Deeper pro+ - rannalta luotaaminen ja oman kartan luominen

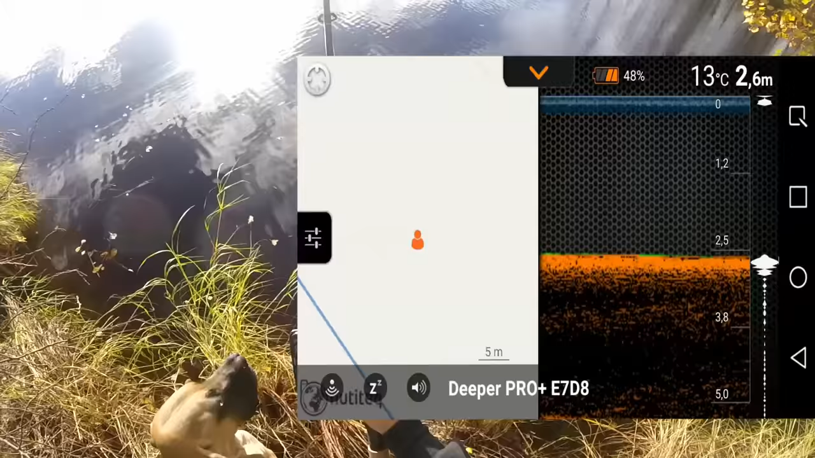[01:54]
On screen: depth 2.6 m, water 13°C
Sitten kun se muuttuu vihreästi tuolta tuo vilikkuva härpäke, niin sitten se on löytänyt meidät nyt.
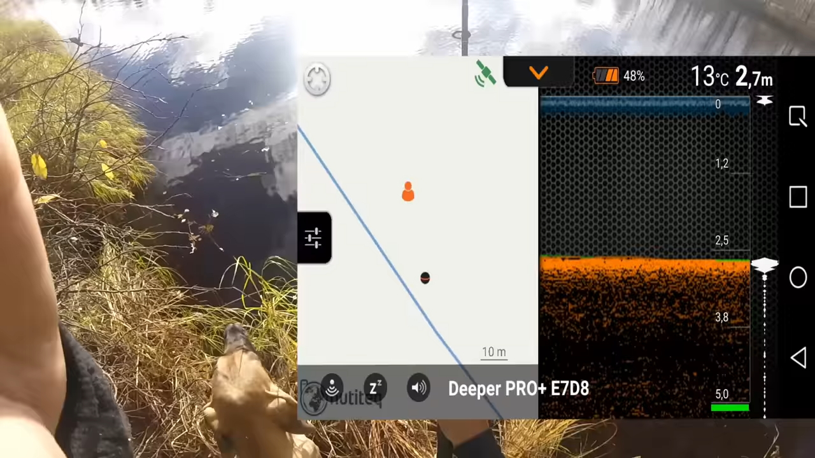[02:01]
On screen: water 13°C
Nyt se löyti meidät. Siinä näkyy nyt kartalla tuo joki ja me ollaan tuo Ukkotusan rannalla. Ja siitä lähettän nyt kellailemaan veden lämpötila 13 astetta. 2,6 metriä on syvyn.
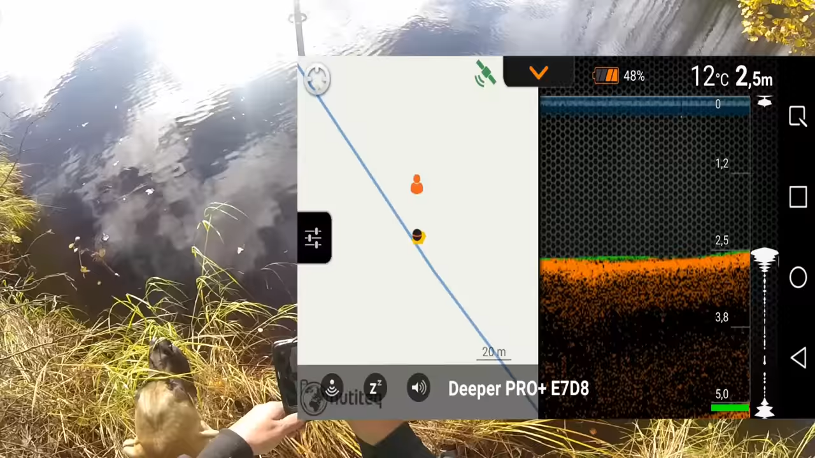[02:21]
On screen: depth 2.5 m, water 12°C
Sieltä tuu on sitä pikkuhiljoja. Siitä nähdään pohjan muotoja. Tuo vihreä vähän on siellä vesikasvustoa näkyy. Nyt se piirryttää samalla tuohon karttaan tuollaisena oranssien keltaisena.
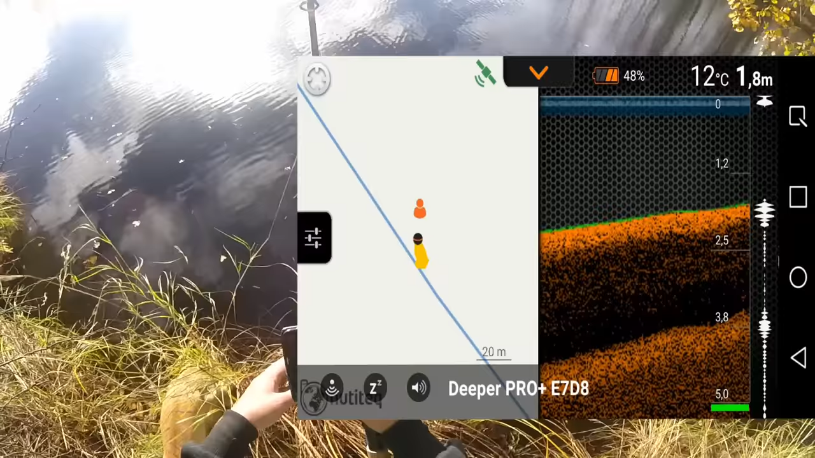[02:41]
On screen: depth 1.8 m, water 12°C
Siinä näkyy se Deeper-pallokki. Elikkä se tallentaa nyt kaikki joka heito minkä minä heitän tästä. Se tallentaa tuohon kartalle.
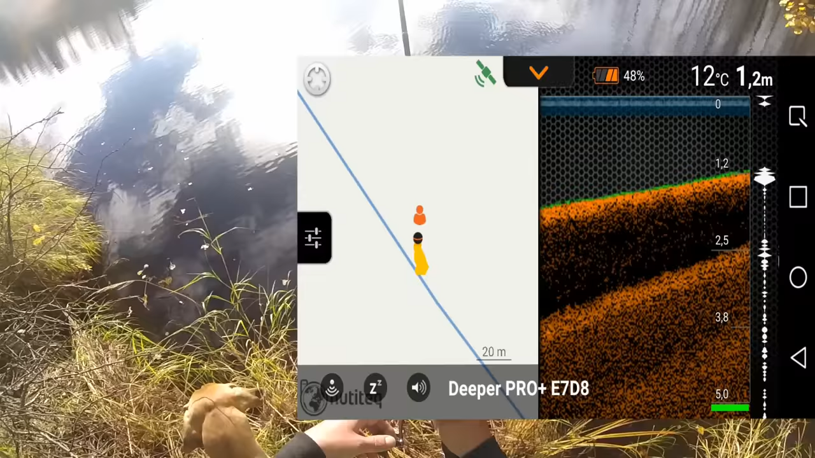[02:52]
On screen: depth 1.2 m, water 12°C
Nyt se pallo tulluu siltä Ukkoon minua kohti.
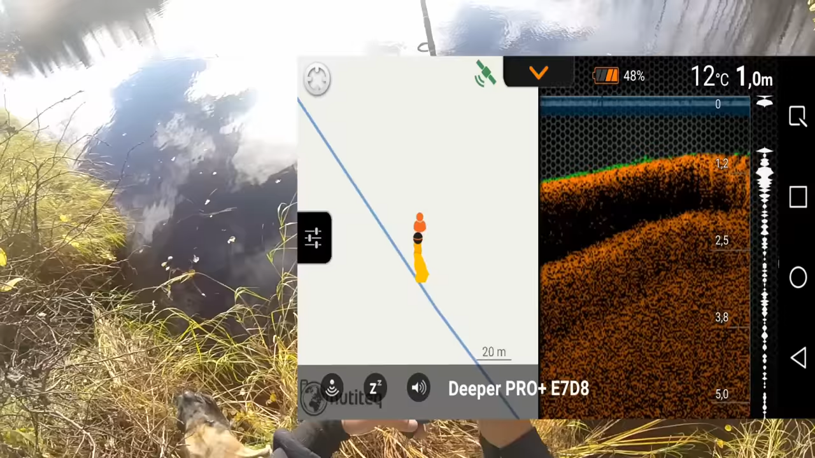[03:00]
On screen: depth 1.0 m, water 12°C
Nuija.
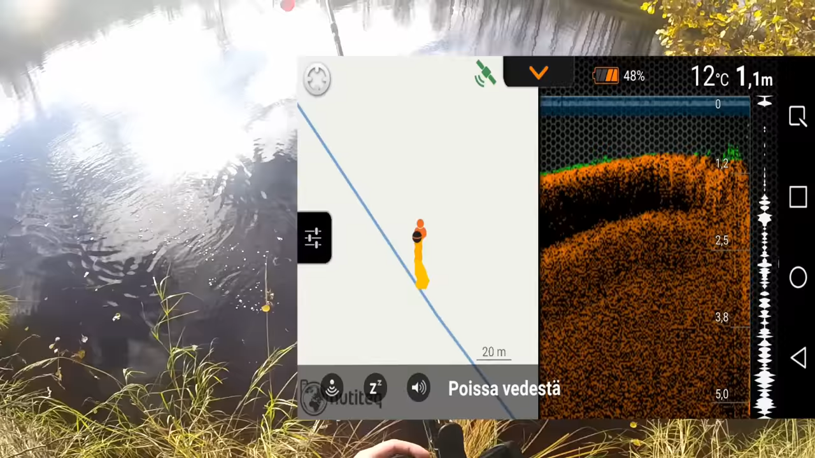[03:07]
On screen: depth 1.1 m, water 12°C
Ja tämä on kätevä uusi paikka, minkä haluat tuota tietejä. Näin niin heitto heitolta tästä luuluu luodatta.
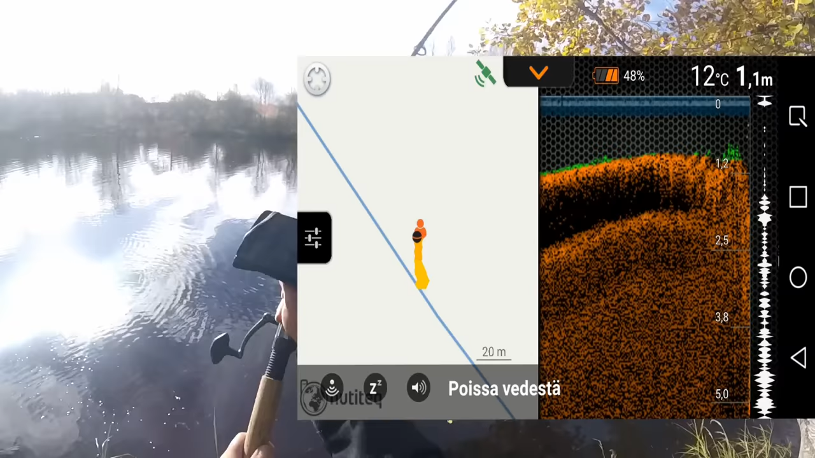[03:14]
On screen: depth 1.1 m, water 12°C
Nyt takaa ottiin vähän eri kohtaan tuohon.
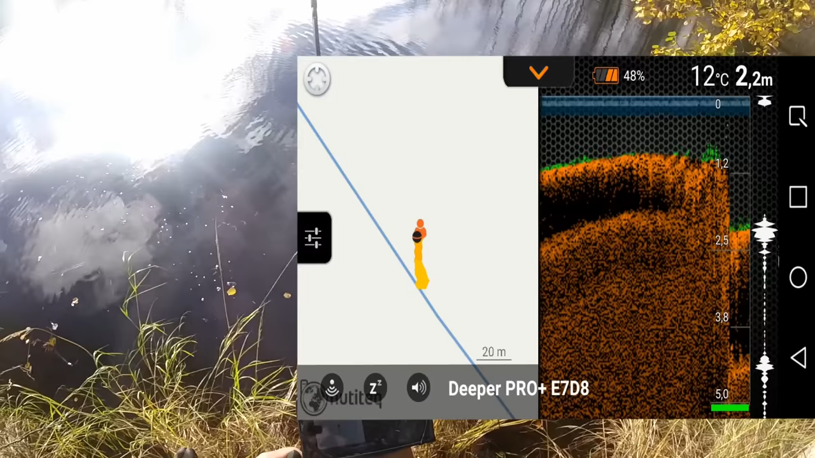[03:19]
On screen: depth 2.2 m, water 12°C
Se tuossa lähtee pallo tuota piirtämään.
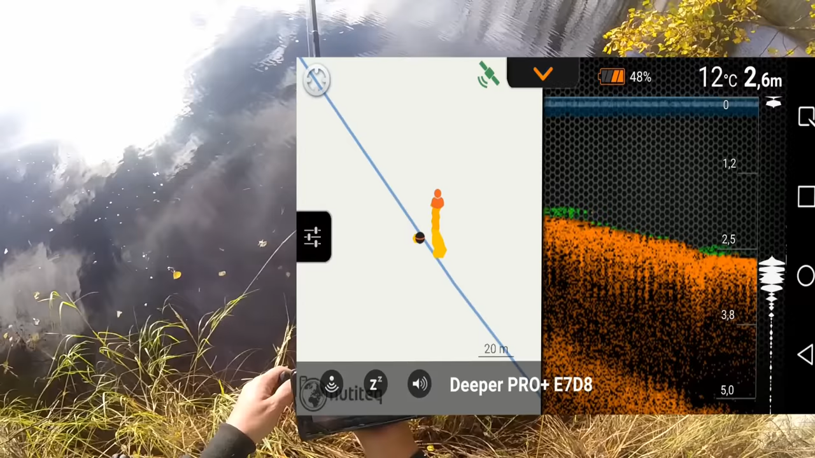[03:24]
On screen: water 12°C
Siihen karttaan nyt. Se on kyllä kätevä. Näin se sinne piirtelee.
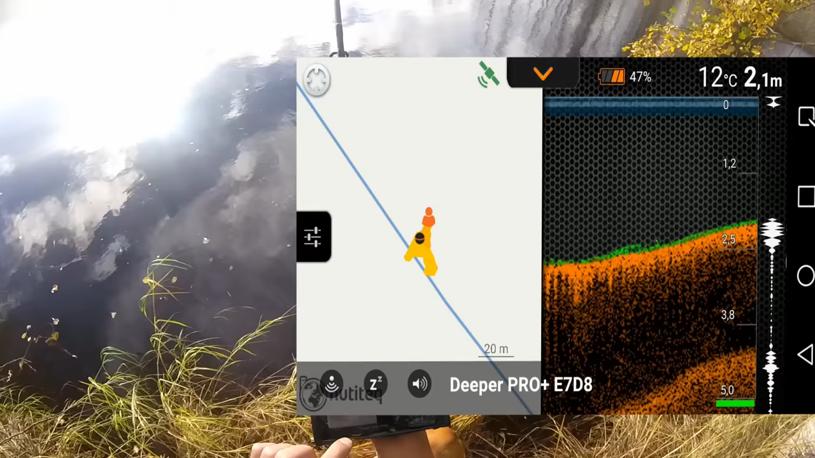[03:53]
On screen: depth 2.1 m, water 12°C
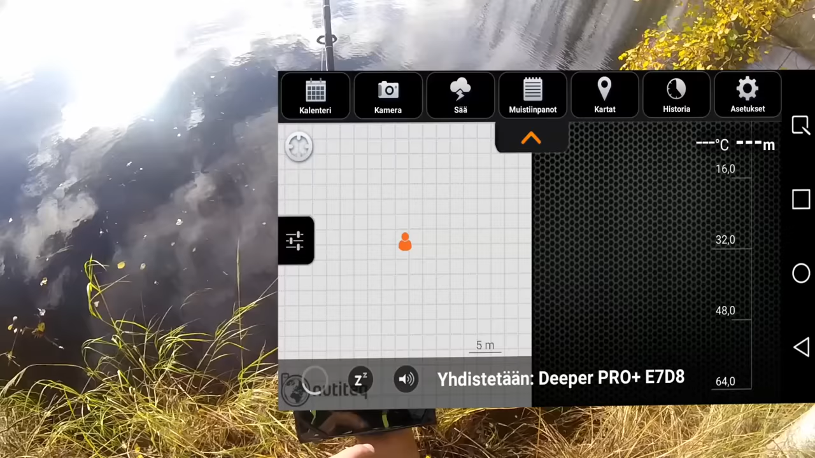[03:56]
Ja sitten jos me mennään nyt tänne Historiaan. Niin sieltä näkyy. Tästä kun vieritettään näin. Niin tuossa se nyt tuo pallo liikkuu.
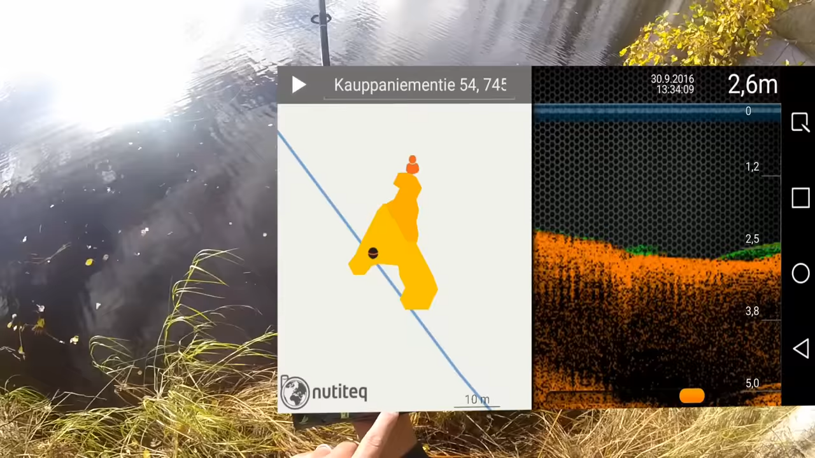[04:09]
On screen: depth 2.6 m
Siinä näkyy ne minun heitot. Ja sieltä näet sitten veden syvyyden. Onko sillä ollut kaloja. Nyt ei näkynyt tässä kaloja.
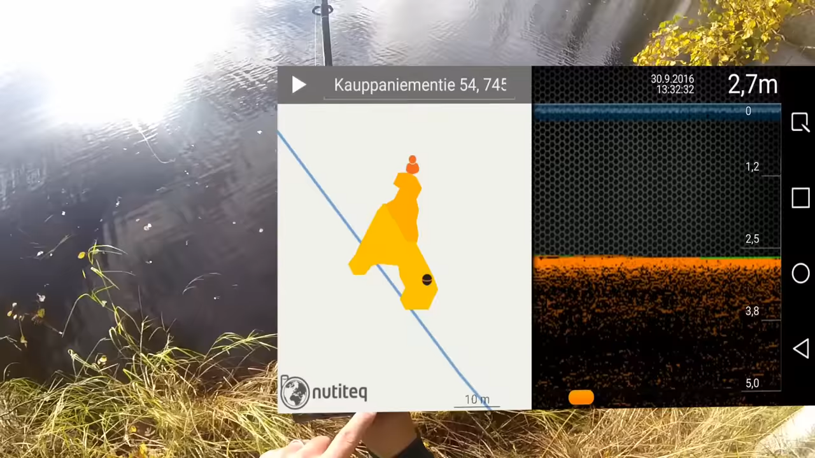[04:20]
On screen: depth 2.7 m
Mutta se näyttää siitä. Ja sitten jos sinä painat sormella tieltä kartasta. Niin se on sinnekin tallentanut nämä. Paljonko sillä on vettä. Niin ne jääpä sitten tallenne. Käyt uusia kalapaikkoja. Niin nämä kaikki tallentuu tänne.
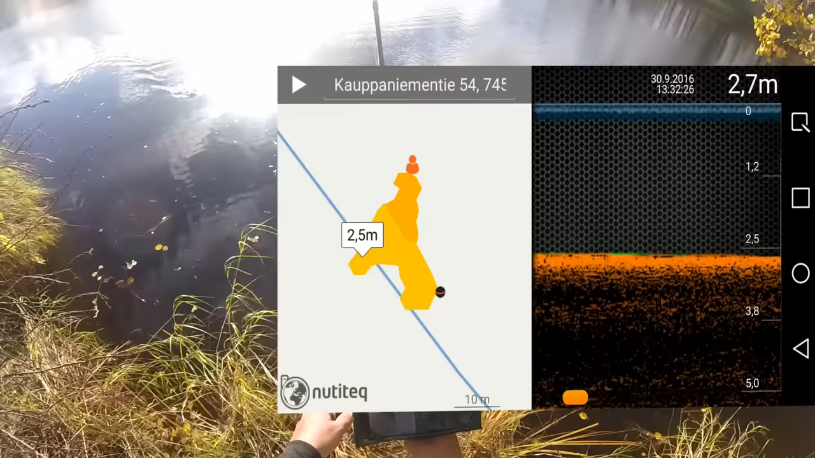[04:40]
On screen: depth 2.7 m
Kartta ja historiatiosta voisi aina tutkia niitä. Että jaha. Tuolla oli tuomusta ja tuomusta.
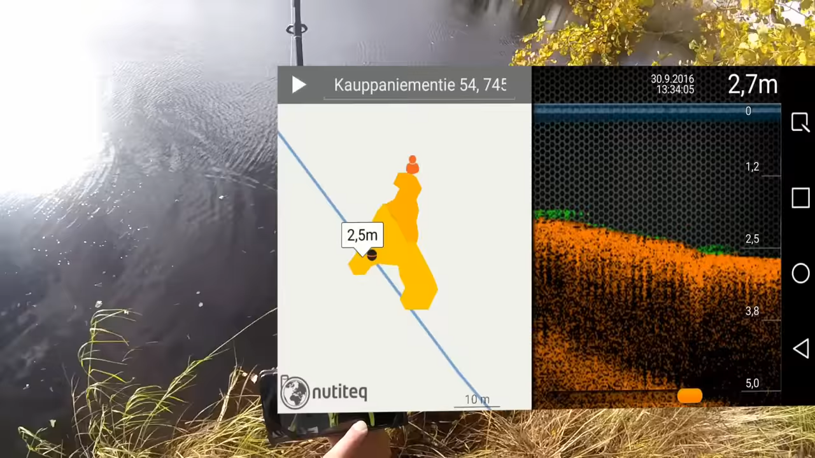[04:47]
On screen: depth 2.7 m
Ja semmosia kaloja. Että pitepä lähteä tuolla käymään kalassa.